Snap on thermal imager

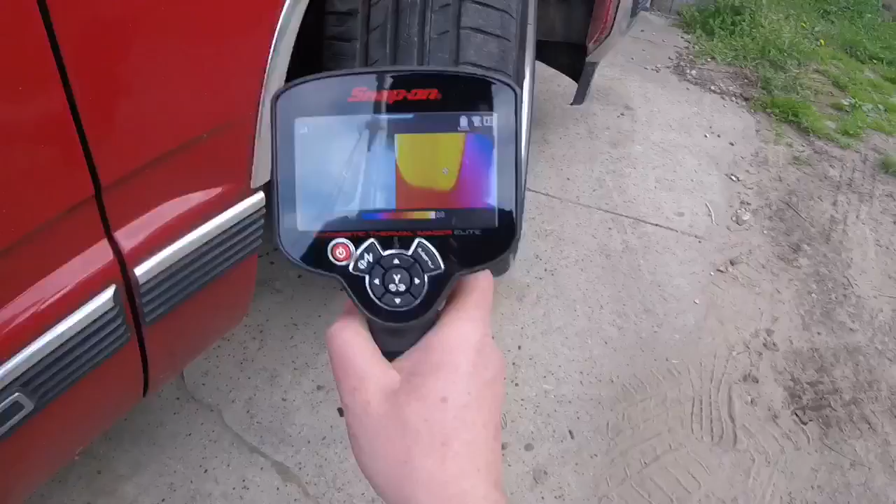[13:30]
Now, I haven't put too many miles on this in that drive. But, we're going to, if we take a look at the tires.
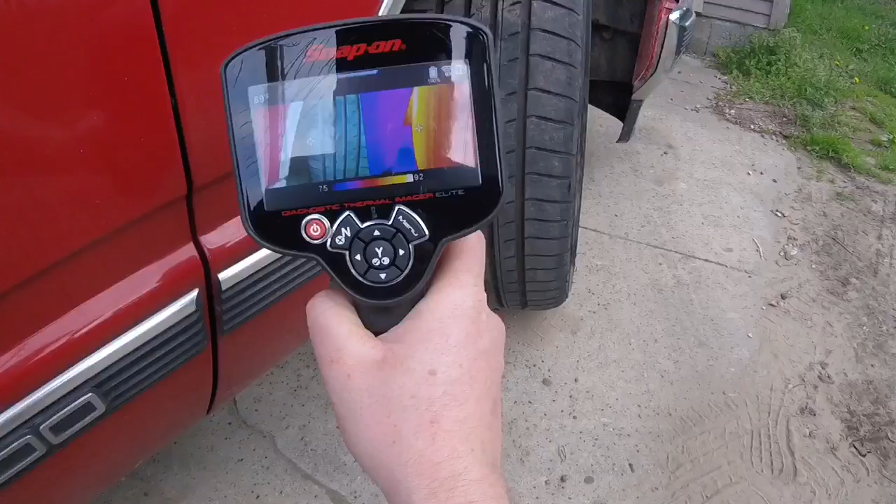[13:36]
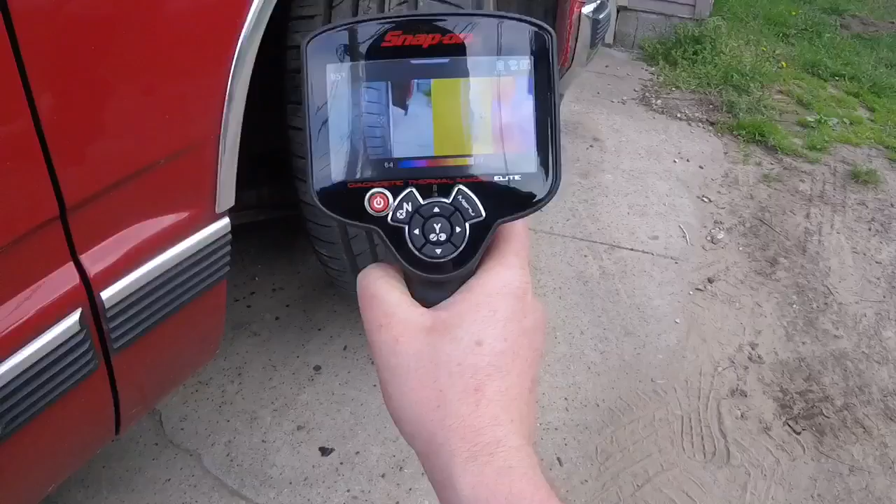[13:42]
So, what you're going to want to see here is about the same temperature all the way across.
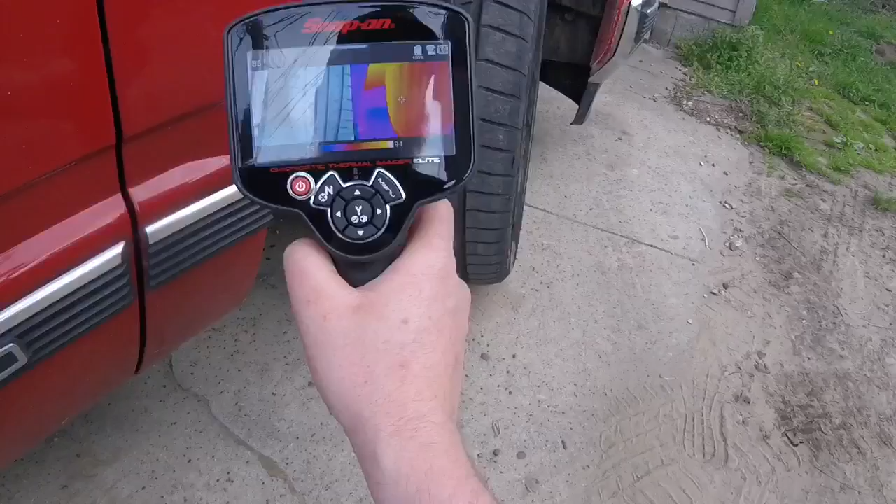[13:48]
If you see a hot, if you see, like, the inside of the tire is hot, you may have a camber issue.
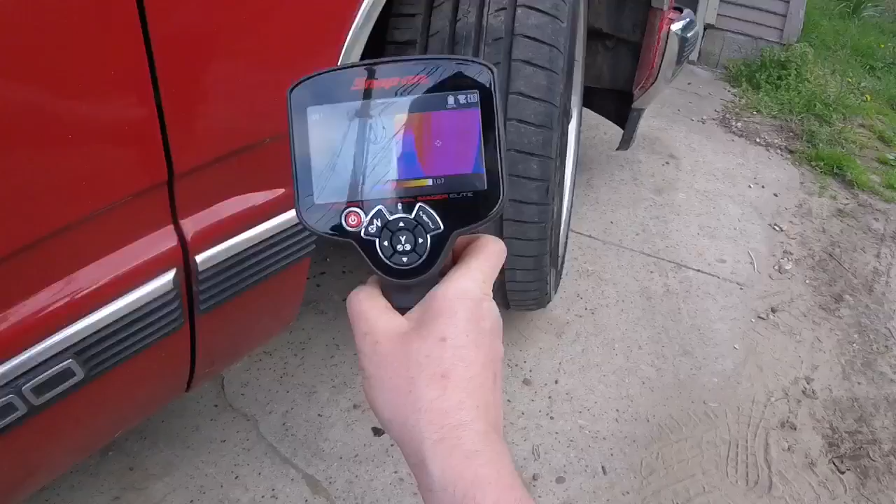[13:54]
Um, if you see, kind of, the inside and outside of the tire, gradually getting hotter,
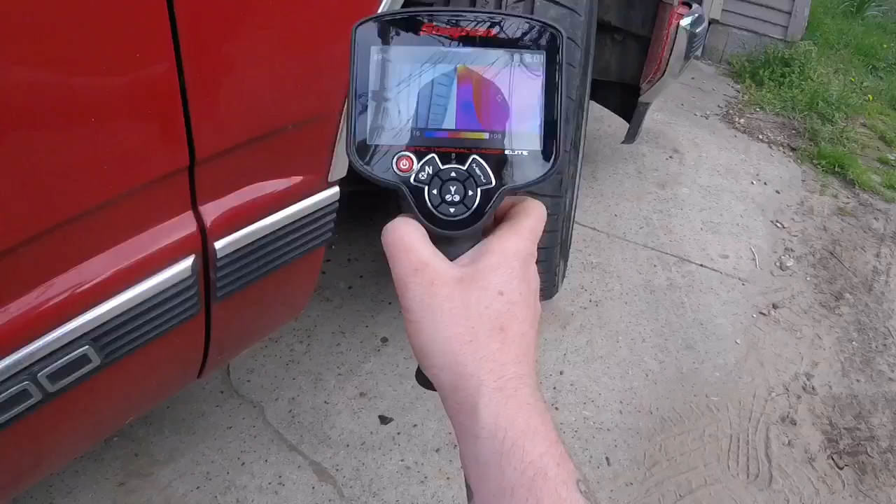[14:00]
um, through the middle here, could have a toe issue. Um, obviously, this is not an alignment machine. But, it could just give you a quick peek into
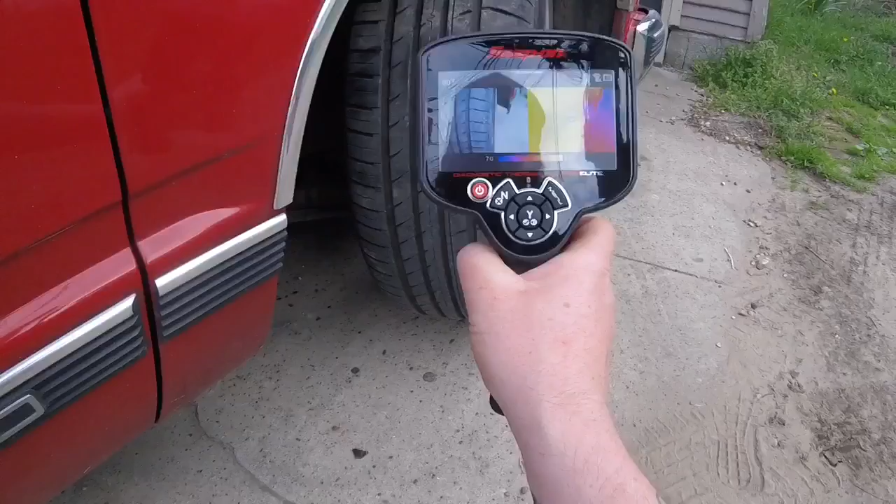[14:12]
what may be going on with the alignment just with this tool right here.
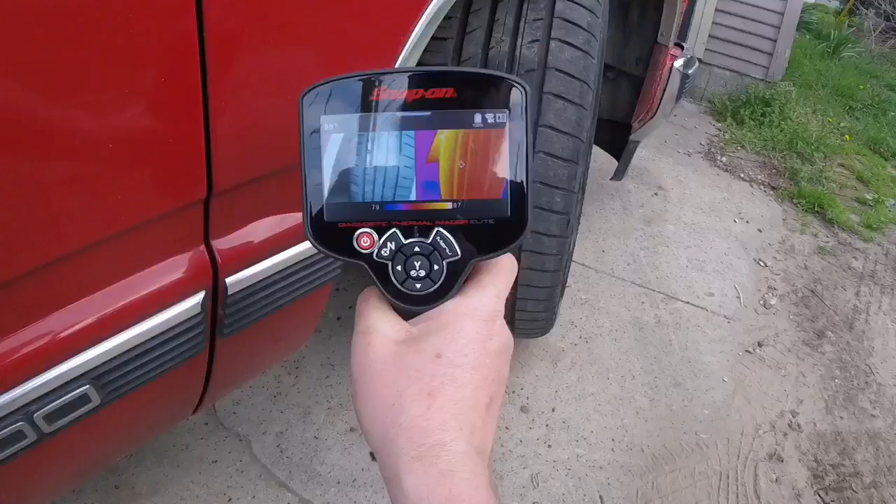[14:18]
Obviously, this is going to be a lot quicker than throwing it up on the alignment rack. But, you're not going to be able to do any, obviously, any real measurements with this tool.